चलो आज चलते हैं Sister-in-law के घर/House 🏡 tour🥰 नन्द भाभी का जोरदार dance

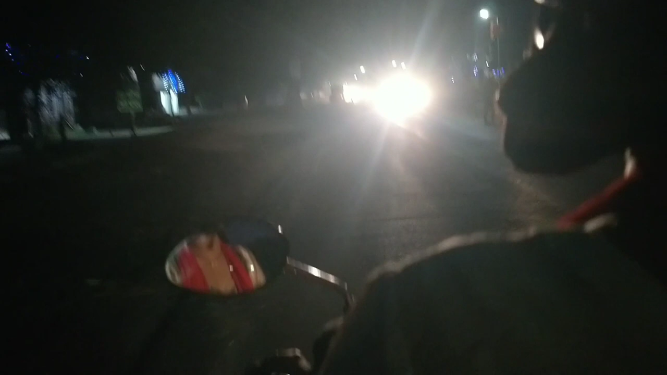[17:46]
और अब मैं अपने घर वापस जा रही हूँ।
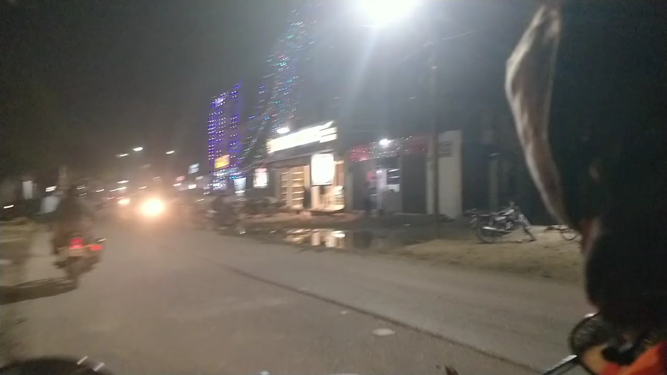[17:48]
आजकल अंधेरा बहुत जल्दी हो जाता है, अभी 5:15 या 5:20 का टाइम था और एकदम अंधेरा हो चुका था।